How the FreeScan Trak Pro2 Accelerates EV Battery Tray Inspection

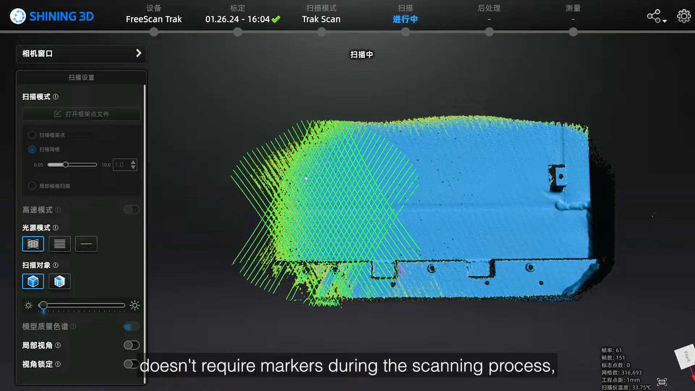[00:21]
which dramatically reduces inspection preparation time.
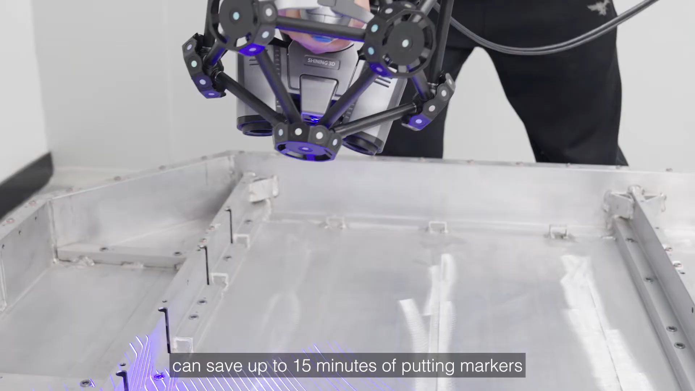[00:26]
A battery tray can save up to 15 minutes of putting markers. Meanwhile, FreeScan Track Pro 2 equips 50 blue laser lines.
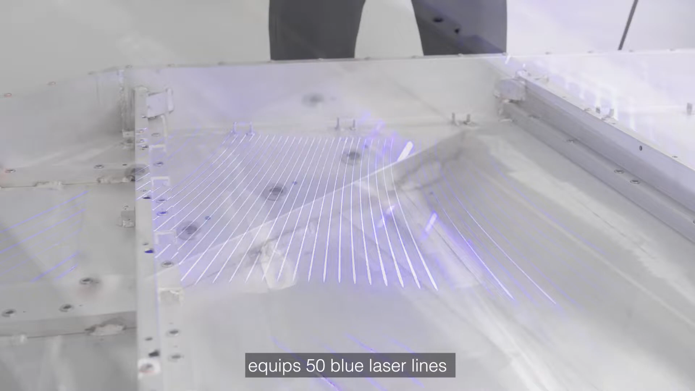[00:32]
The scan speed can reach up to 3,070,000 points as served.
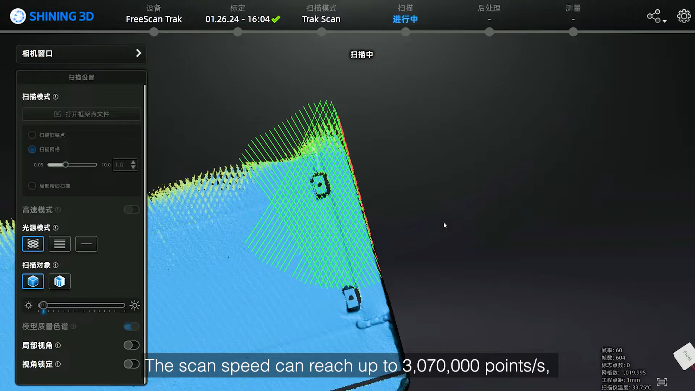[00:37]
Scanning the battery tray takes only about 3 minutes.